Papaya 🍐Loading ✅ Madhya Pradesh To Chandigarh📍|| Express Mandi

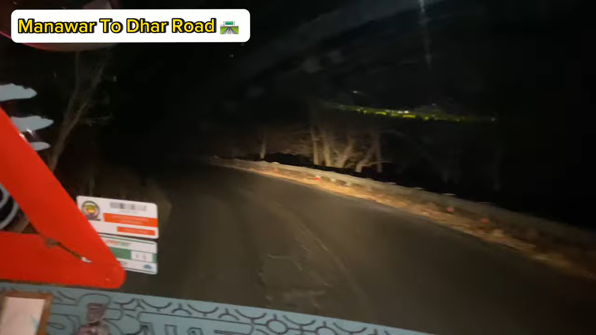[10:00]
किलमेटर साली दोस्तों किलमेटर नहीं यह रोड़ है मनावर से धारोड और इस मैं पूरा समझ जंगल जंगल जंगल वाला रोड रस्ता है
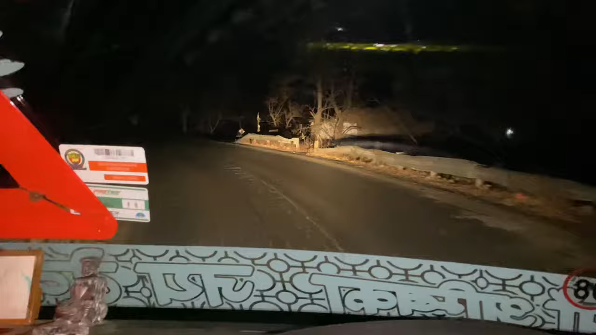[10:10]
भाई यह कैई बंदल मेरे को बोरे देबले रात को मत जाना भाई इधर रिस्क है अब मैं कि विकरूं यह शॉर्ट रोड है भाई